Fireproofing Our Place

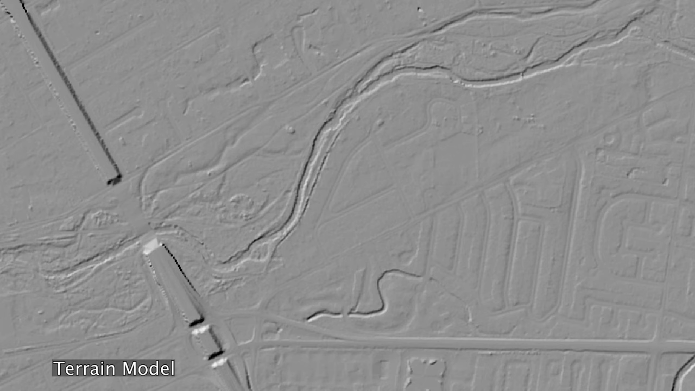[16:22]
This is just an aerial view of the area we just saw the videos of. And we tried to pull as much as we could out of the LIDAR. We used a trained model to map riparian areas.
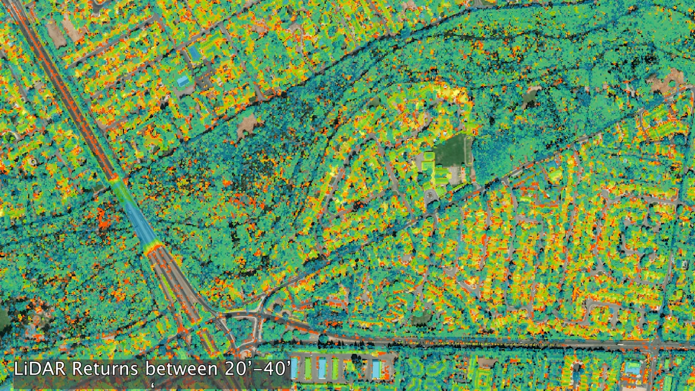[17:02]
So we build a stack of canopy metrics. Then we take NDVI and other metrics from aerial photos and the tree height,